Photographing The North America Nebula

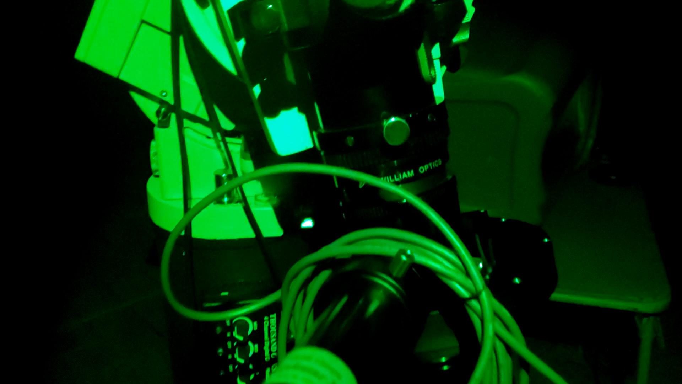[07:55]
All right so here's how I rotate the camera. This little set screw right here. This is my camera rotator.
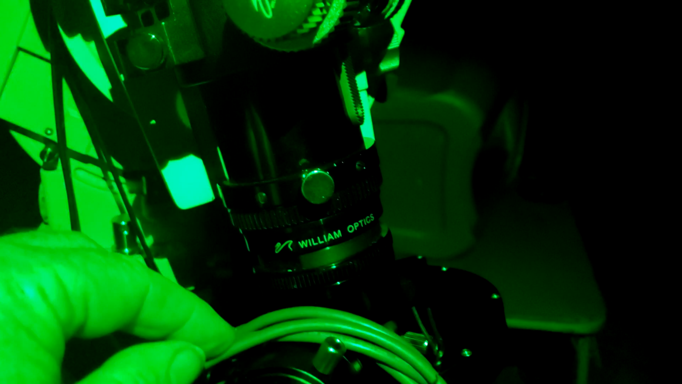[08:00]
All I have to do is loosen this little set screw right here and then rotate right here. I can rotate the whole image train. You see the whole thing moving about 15 degrees.
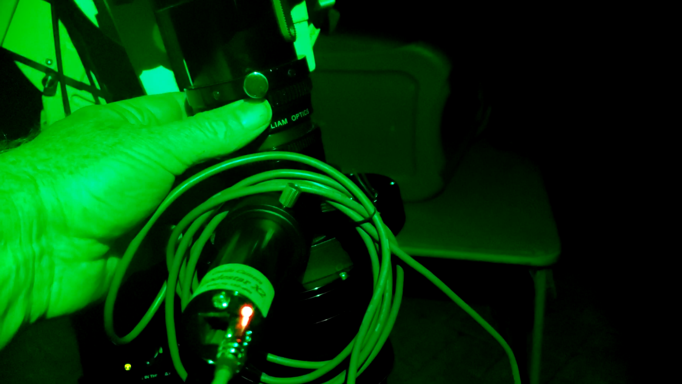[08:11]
I'm going to guess about right there.
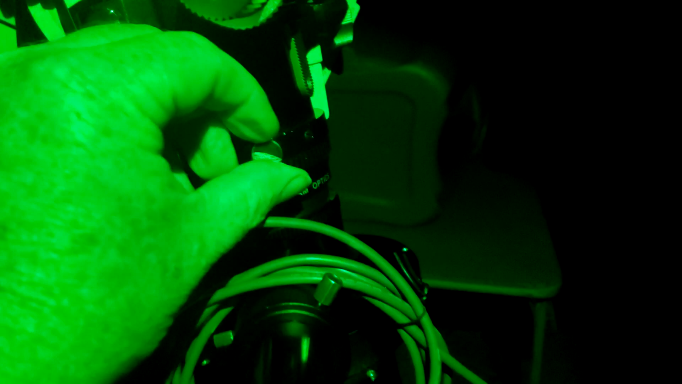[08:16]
Tighten it back up so it doesn't move anymore.
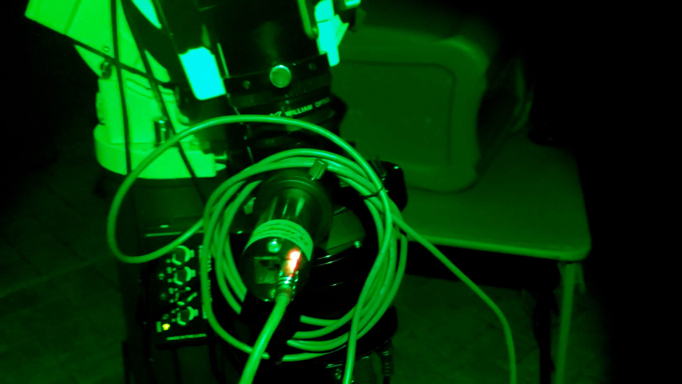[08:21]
And now let's go see if we got the orientation correct. All right let's go ahead and take another shot.